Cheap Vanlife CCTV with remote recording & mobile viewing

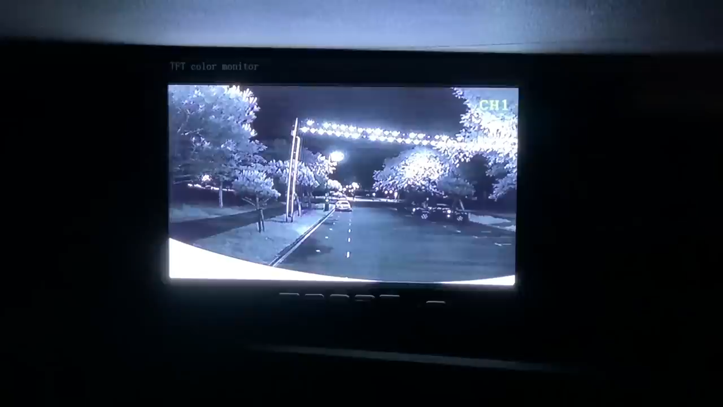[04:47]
and I realized as well I've not gone through the options of what you can actually do as far as screen modes so using the remote control or the buttons on
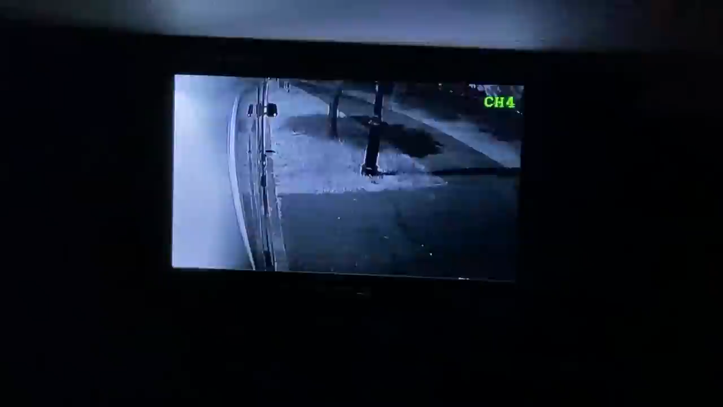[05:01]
and then you can also have a variation of split side by side split front to back quad and a different quad layout as well so the screen actually does provide
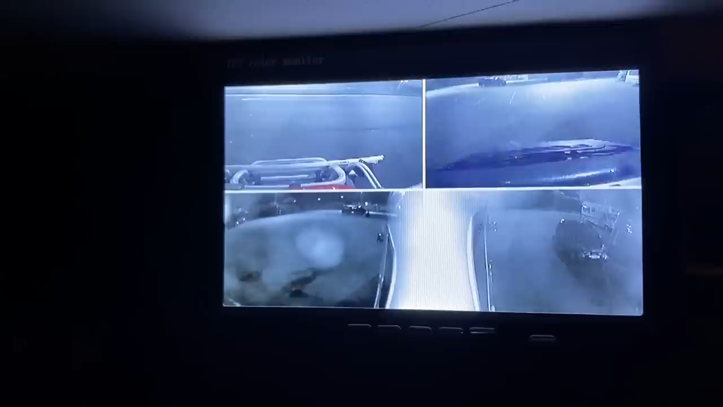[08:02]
side two bottom two that do I think you'll agree then when you've got a decent amount of light outside the infrared actually work against having a clear image so this is how you make it